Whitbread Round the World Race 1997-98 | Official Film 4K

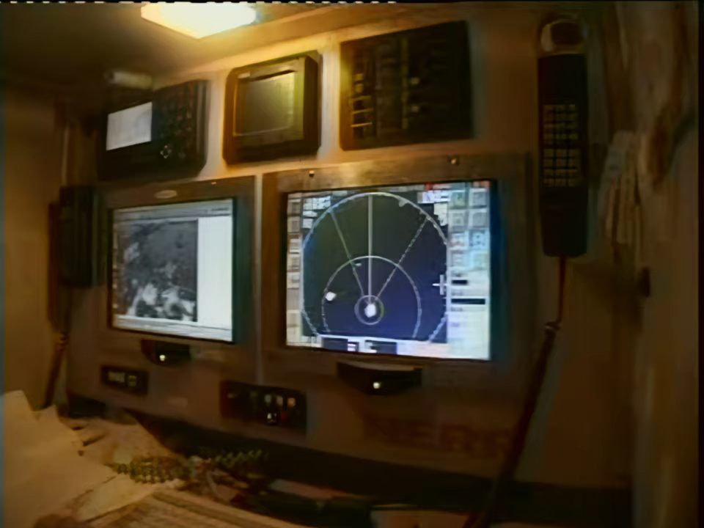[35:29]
The reasons for these losses and gains at this stage are these little puppies.
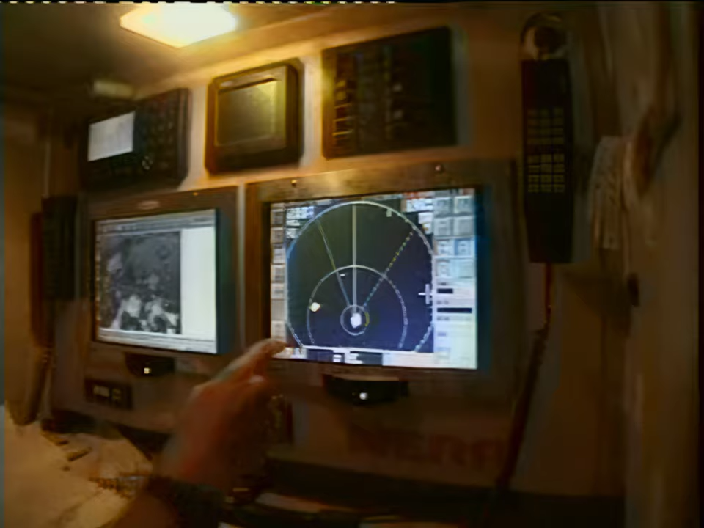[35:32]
We're all clear of her right now. The range calls, they're very frequent here in the doldrums. Right now we're quite fortunate because there's only one on the screen.
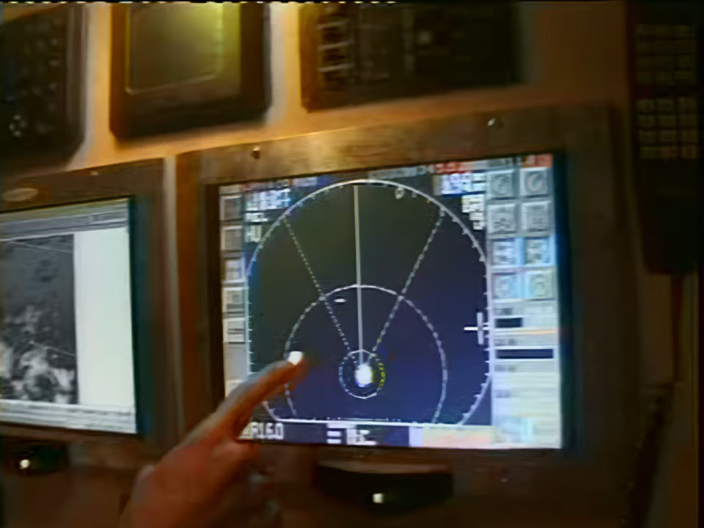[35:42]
One of these can make you lose again ten miles within an hour, just like that.